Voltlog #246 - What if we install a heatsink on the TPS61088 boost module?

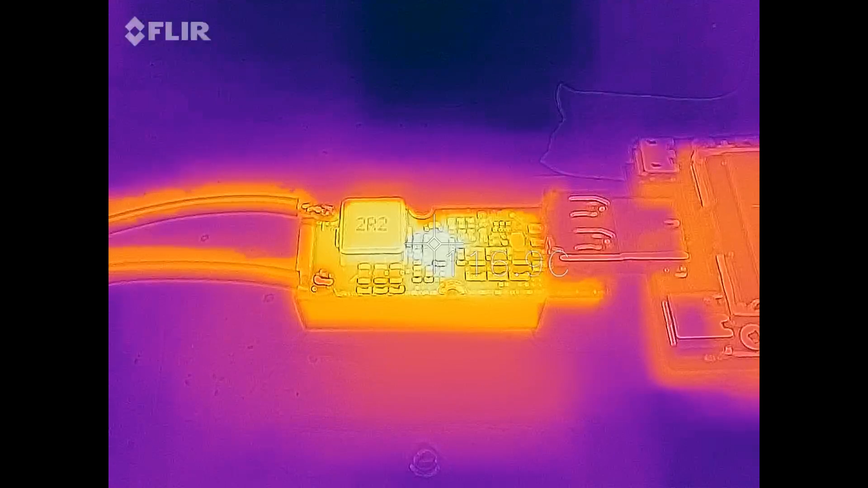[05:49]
Still, this is not a temperature I'm comfortable to run this chip at so I would recommend maybe using a larger heatsink than what I used here, maybe double the size of the one I used so that way you will get a lower temperature. And I would like to mention something about this test, although I did not actively cool the boost module because of the proximity to the dummy load which was actively being cooled,